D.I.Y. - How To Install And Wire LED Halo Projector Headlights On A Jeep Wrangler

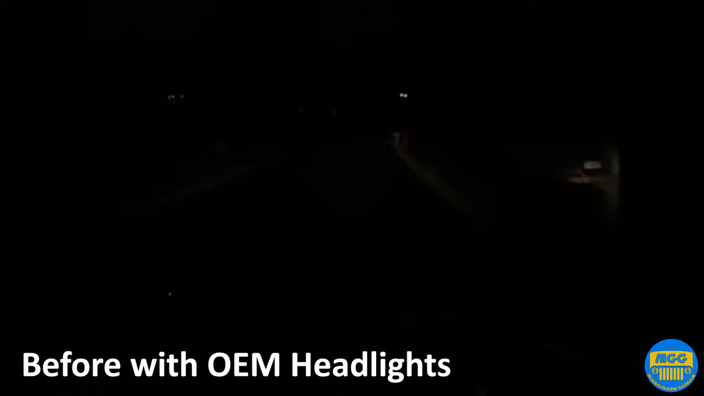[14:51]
Do it again through here. High beams. Low beams.
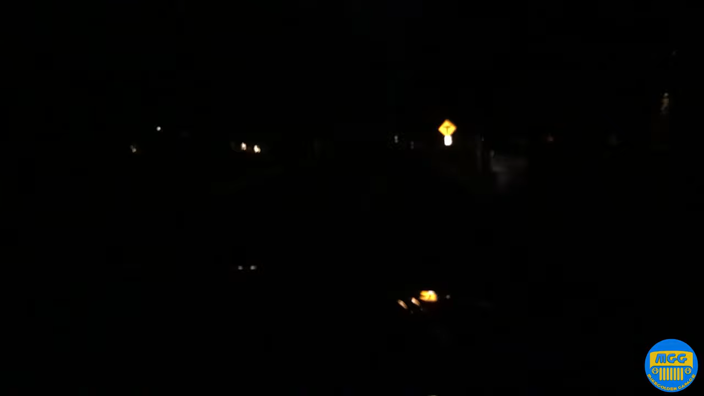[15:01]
We'll do the high beams in a moment. Yeah, the high beams are way too high. Wow, these lights are great.
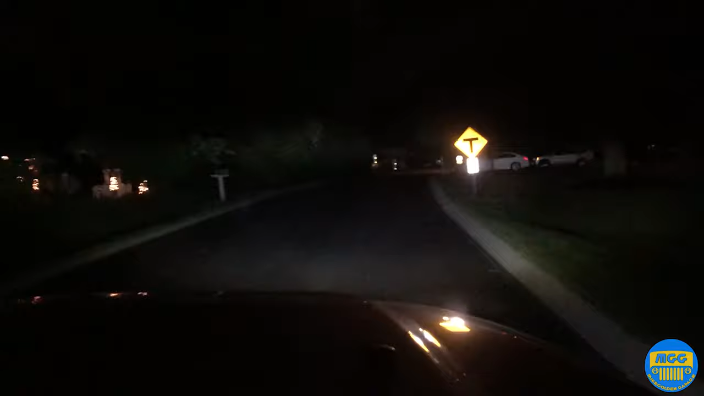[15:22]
So they'll be probably even better once we angle them down, because they are really high up. But you can see everything now. Low beams.
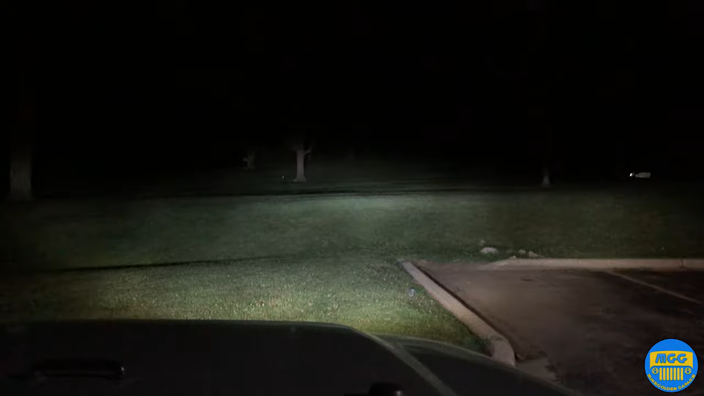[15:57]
Because that was with halos, right? Yeah. Okay. So low beams. High beams. Low beams. High beams. Low beams. And auxiliary lights.
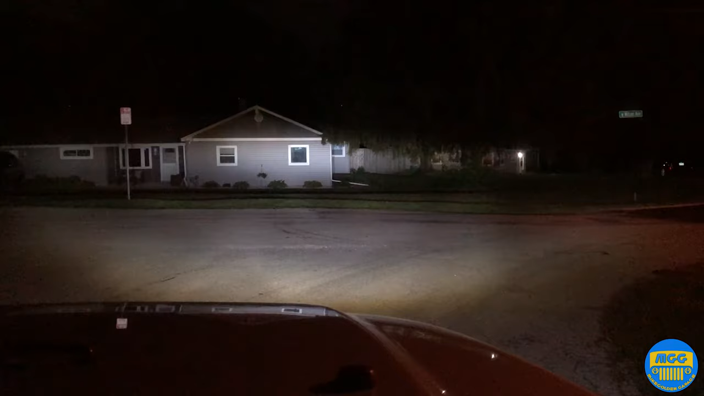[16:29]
Okay.
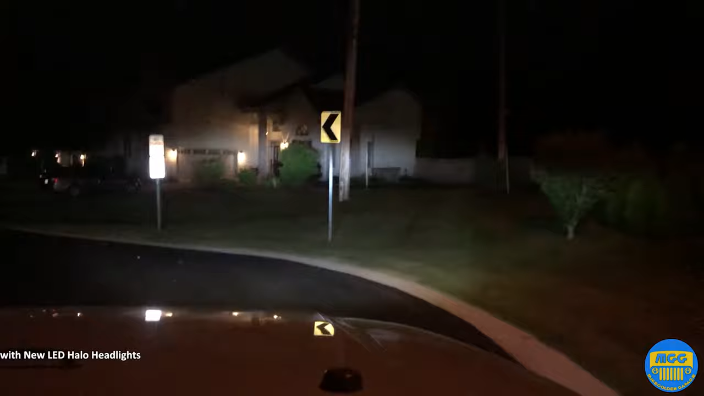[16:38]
And then go right over here again. It's so much better. There's the high beams again. Yeah, you bring it down. Yeah, they're... Very nice. I mean, with the old headlights though, you couldn't even tell they were angled up, because they were just so dim. And then... Wow. Oh. Well, low beams. And then...